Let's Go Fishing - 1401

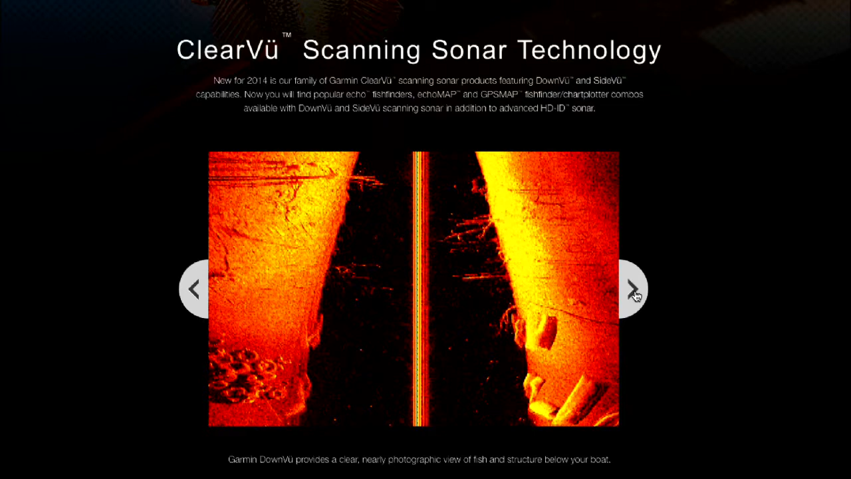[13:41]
and you've got a near-photographic view of the lake bed below you.
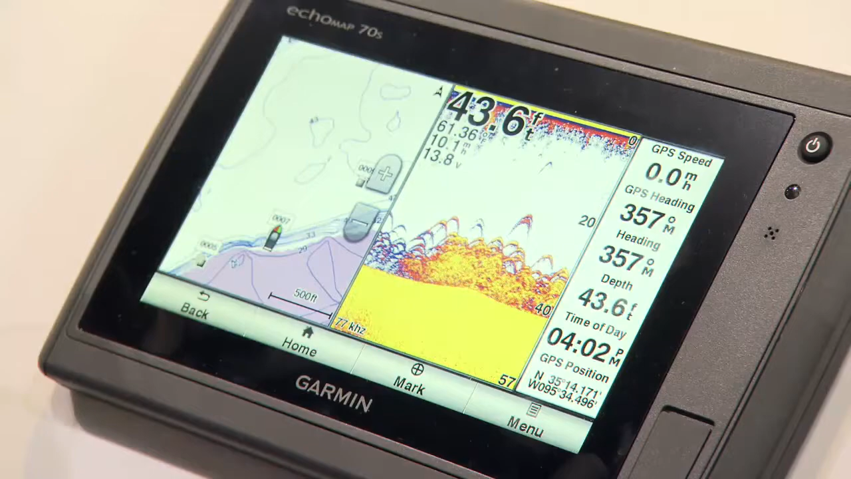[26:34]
On screen: depth 43.6 ft
So many times that I can tell, you know, how big the bass are. I can tell where the bait fish are.